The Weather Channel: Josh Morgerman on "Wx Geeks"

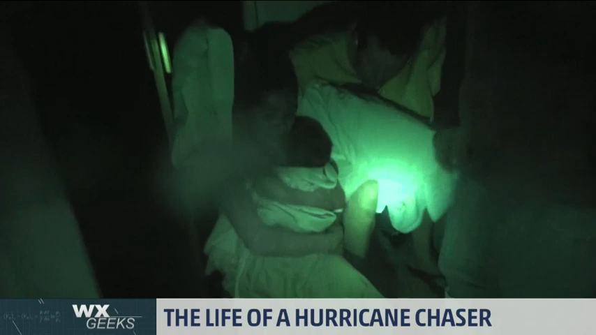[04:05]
Two hotel workers who were freaked out joined us. Yeah. Here we go. Some of the video. And then, all of a sudden, the roof of the building blew off.
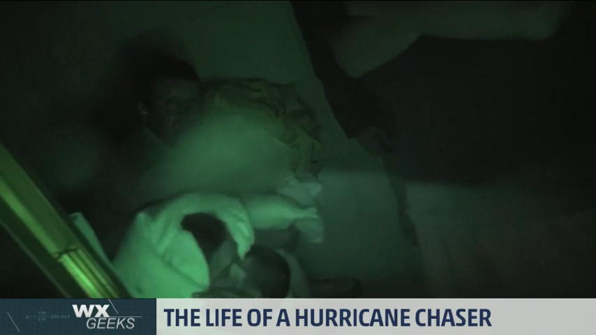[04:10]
And the people across the hall from us, the family, were just in a room without a roof. Right. And so, we, Eric, actually went and got them, helped them into our room. And then, we all were in our room.